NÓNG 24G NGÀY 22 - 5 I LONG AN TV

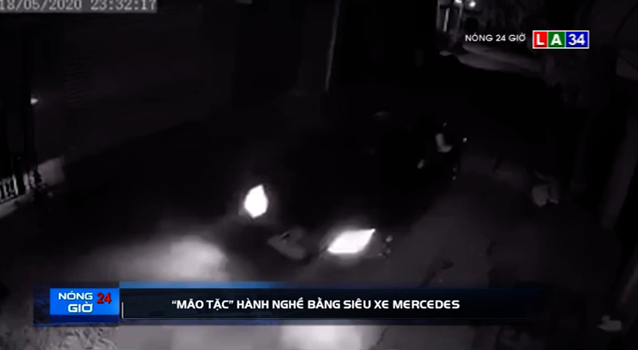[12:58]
Hôm qua chỉ tuyết Nga trú tại xóm 2, bái tràng gia lâm Hà Nội cho biết khoảng 23h ngày 18 tháng 5, gia đình chỉ bị mất trộm con mèo có nguồn gốc từ nước Nga.
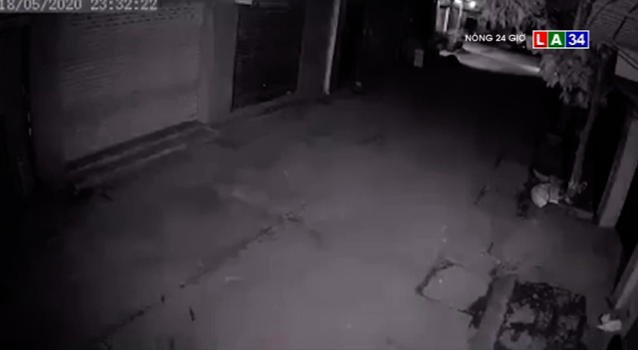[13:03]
Con mèo được gia đình nuôi khoảng 6-7 năm nay, có giá khoảng hơn 6 triệu đồng.
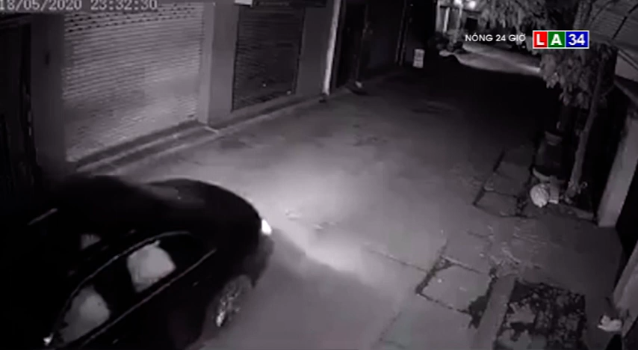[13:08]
Sau khi trích xuất camera an ninh của gia đình và hàng xóm thì phát hiện, một nhóm người đi trên chiếc xe Mercedes miền kiểm soát Hà Nội
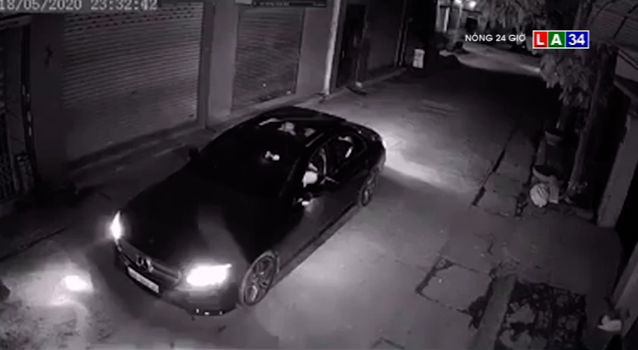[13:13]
đã dùng vật giống cậu súng bắn vào đầu con mèo của gia đình. Sau đó, một người lên xe đã xuống và mang con mèo đi. Nhiều người dùng màn xã hội sau khi biết sự việc đã tỏ ra bớt xúc trước hành vi của nhóm người đi xe ô tô hạng sàn này.